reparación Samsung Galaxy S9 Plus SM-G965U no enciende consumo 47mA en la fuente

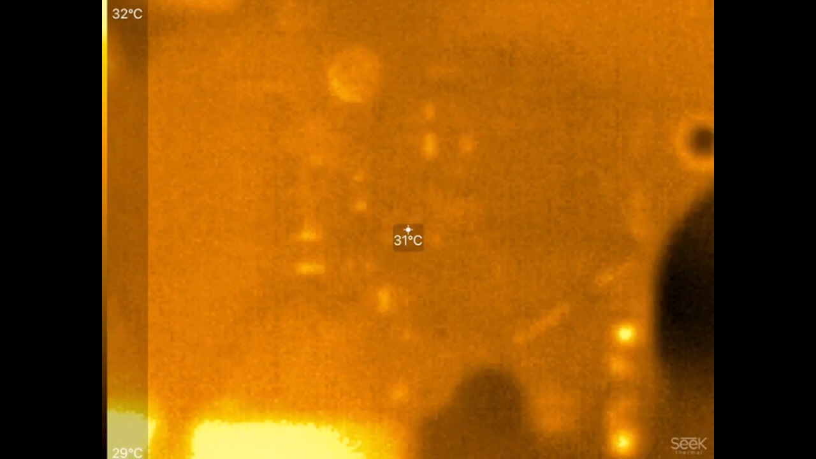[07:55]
On screen: spot 31°C, scale top 32°C, scale bottom 29°C
limitada a 1A de corriente, y conecto, por este lado,
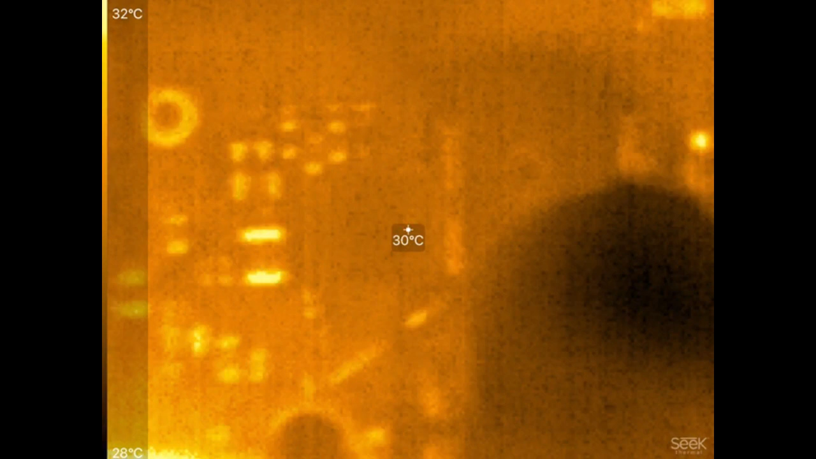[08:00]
On screen: spot 30°C, scale top 32°C, scale bottom 28°C
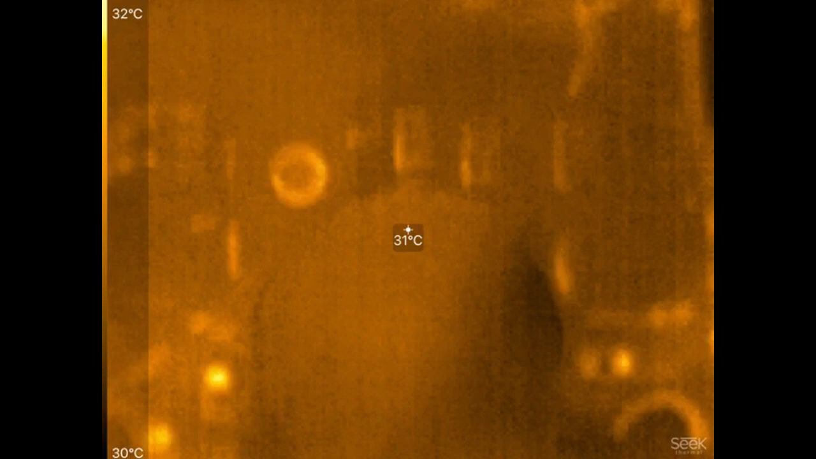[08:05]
On screen: spot 31°C, scale top 32°C, scale bottom 30°C
no calienta nada, eso que ven, es un contacto nomás, que brilla por acá, pero acá en el IFP-MIC,
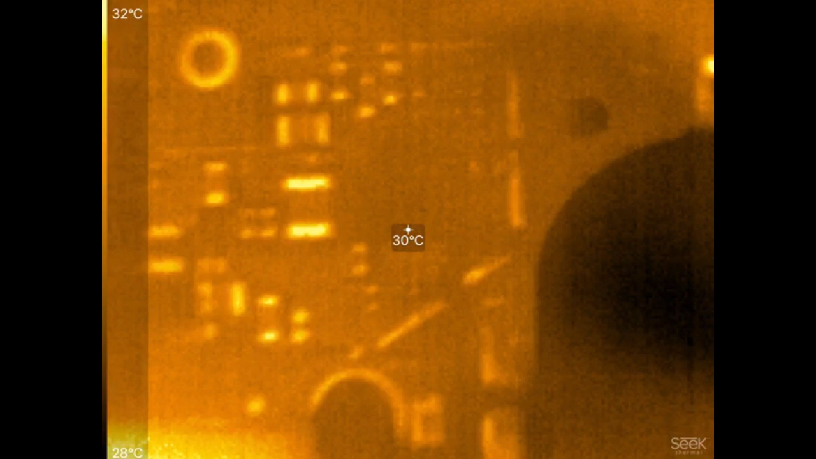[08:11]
On screen: spot 30°C, scale top 32°C, scale bottom 28°C
que calentaba, no logro observar nada, por acá, ahora me vengo debajo del lector de la SIM,
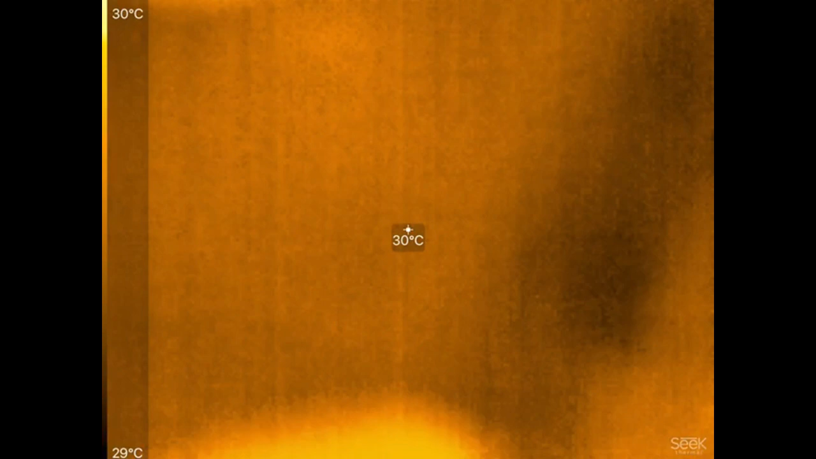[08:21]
On screen: spot 30°C, scale top 30°C, scale bottom 29°C
nadie por acá, ahora me vengo cerca al P-MIC, cerca al P-MIC,
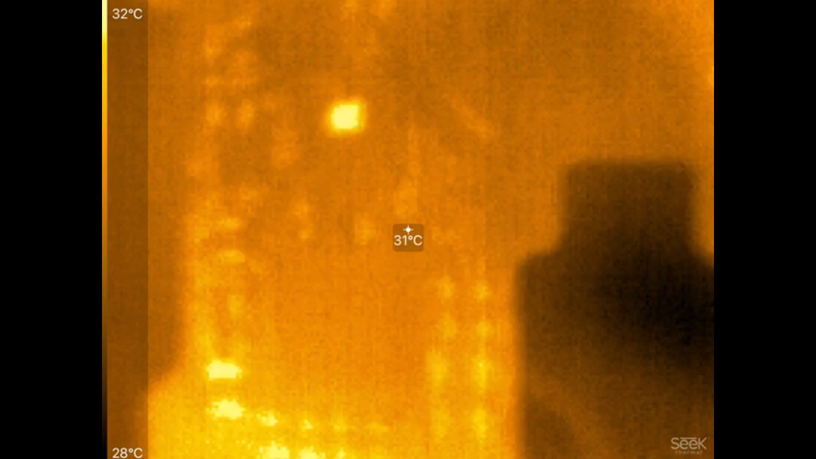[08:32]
On screen: spot 31°C, scale top 32°C, scale bottom 28°C
tampoco nadie, bajamos un poquito al P-MIC de display, y bingo,
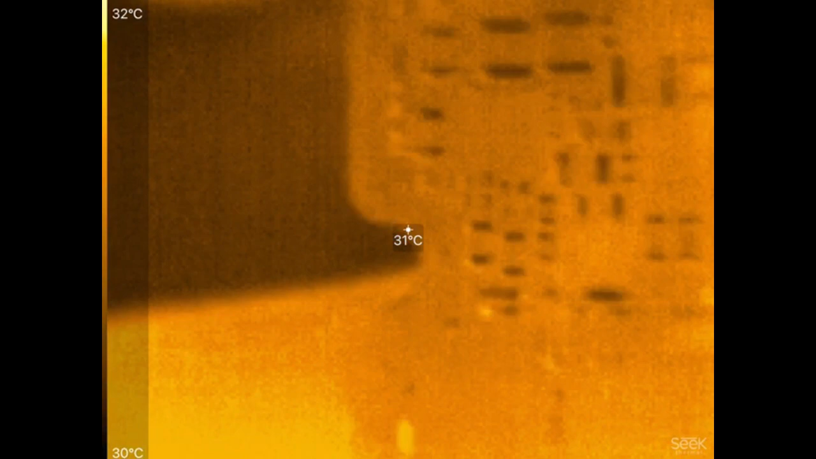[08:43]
On screen: spot 31°C, scale top 32°C, scale bottom 30°C
ahí está, ahí tenemos, el componente que nos está causando, la fuga a tierra,